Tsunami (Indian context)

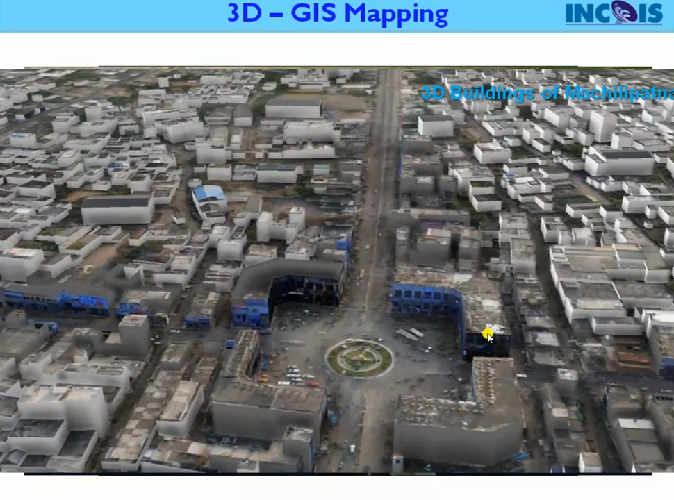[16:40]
Actually, such 3D building maps has been generated to predict the tsunami impacts under multi-hazard framework, and each and every building has been mapped detailed with actually and associated with the geographical information systems, as well as the attribute information like what is the building type, and what is the building height, and how many floors are there, and what is the
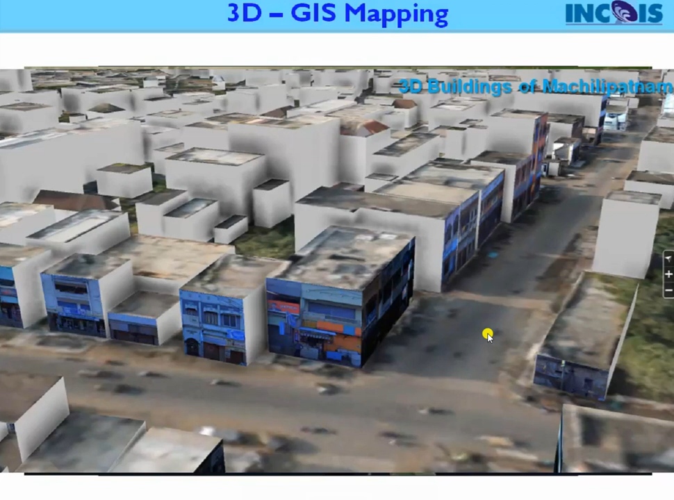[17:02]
in terms of tsunami hazard assessment. And then we can able to give the tsunami hazard assessment at building level.
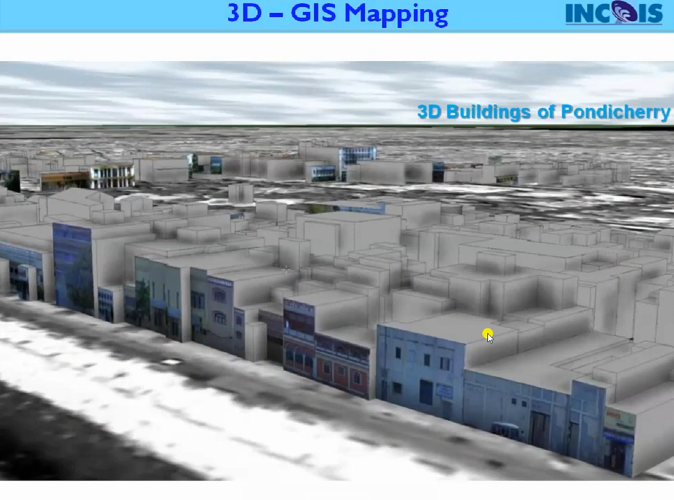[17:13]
And of course, these are the different attributes has been associated during the that particular survey.